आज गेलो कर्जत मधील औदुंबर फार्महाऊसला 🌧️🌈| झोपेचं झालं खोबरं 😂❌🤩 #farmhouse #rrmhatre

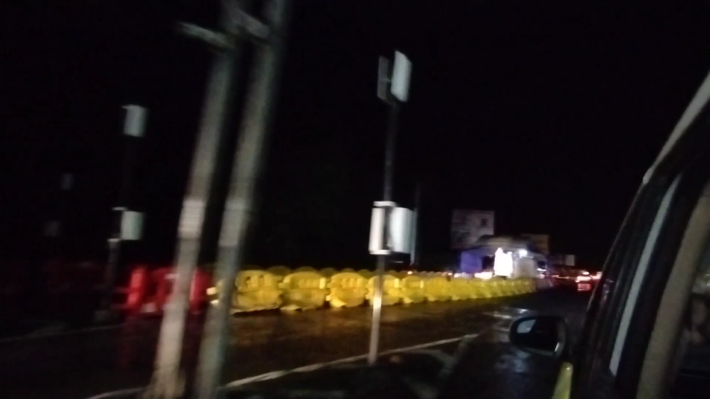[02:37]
गाडी आमची सुटली. वावरले गाव आहे बघा, इथे बस थांबा, बस स्टॉप आहे.